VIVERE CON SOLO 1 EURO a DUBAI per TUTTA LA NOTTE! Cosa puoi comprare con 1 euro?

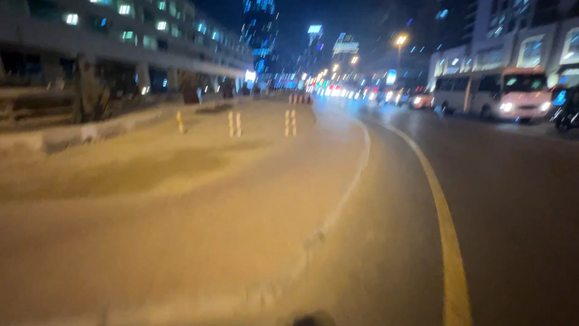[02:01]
Ok raga, nel mentre potete vedere quanto traffico che c'è signori, mamma mia, una roba allucinante.